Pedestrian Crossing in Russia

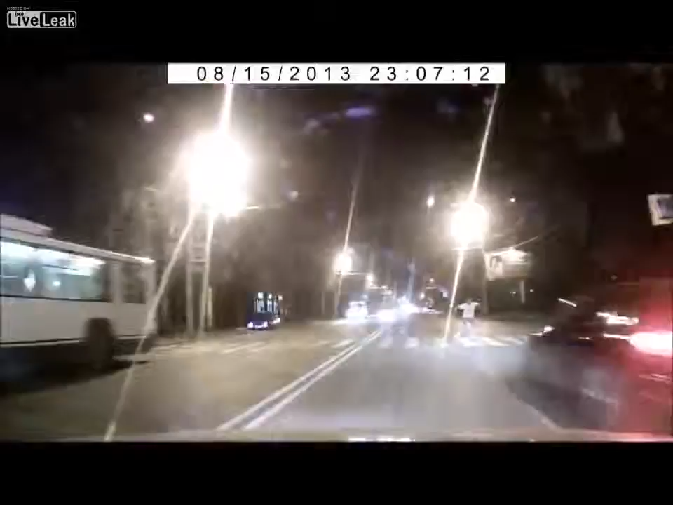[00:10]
Ух, блядь! Ебать! Пиздец, по чувак, вообще заново родился, просто чувак, вообще. Просто заново родился чувак, блядь, только что. У тебя энергостратор записан, да? Ёбнуться может, блядь. Я сам за него испугался, блядь. Вот чувак, блядь, реакция. Так они слышат номера, посмотрим. Вообще отпрыгнул, блядь.